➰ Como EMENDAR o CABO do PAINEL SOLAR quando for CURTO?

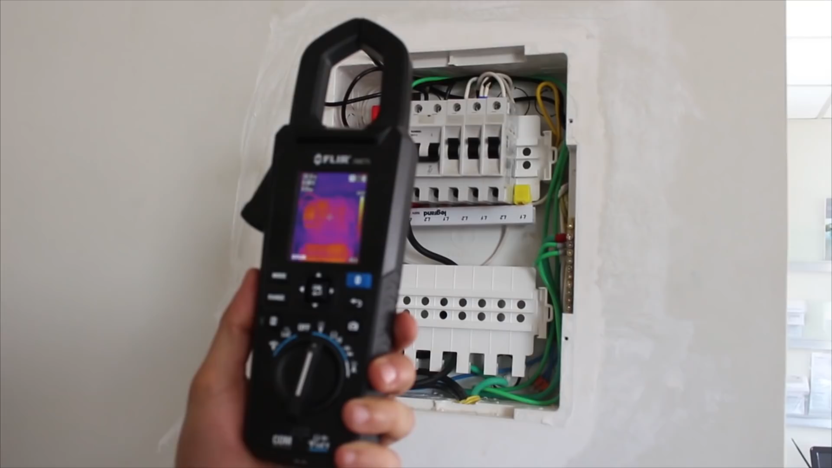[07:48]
E por curiosidade, medimos também a temperatura do quadro, e mesmo sabendo que o sistema estava funcionando perfeitamente, encontramos 22 graus.
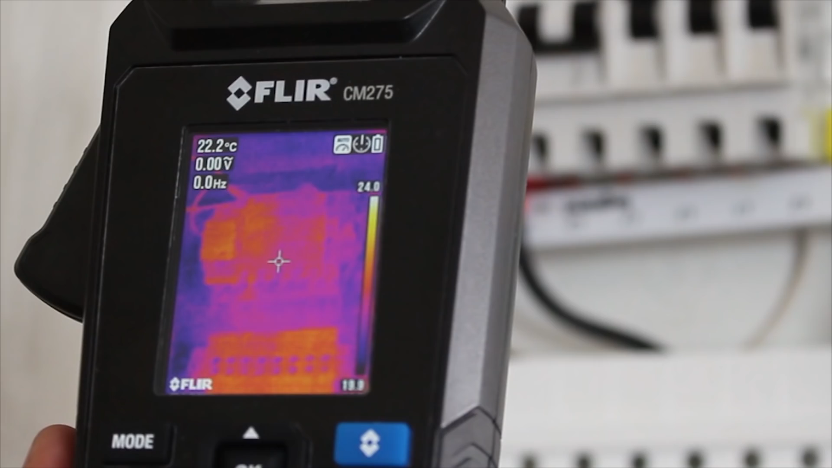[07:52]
On screen: spot 22.2°C
Tudo normal, instalação concluída, com sucesso. Legal, né? E para saber se o sistema está gerando a mesma energia, esses são os primeiros testes básicos que a gente faz.